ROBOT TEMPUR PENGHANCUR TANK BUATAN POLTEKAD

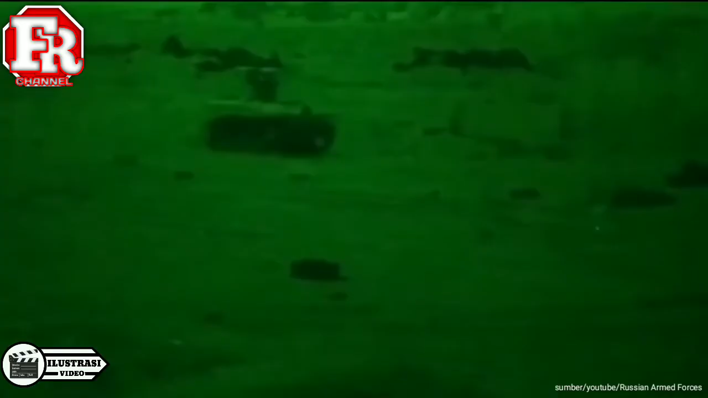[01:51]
Untuk membidik target di malam hari Robot tempur ini sudah dilengkapi thermal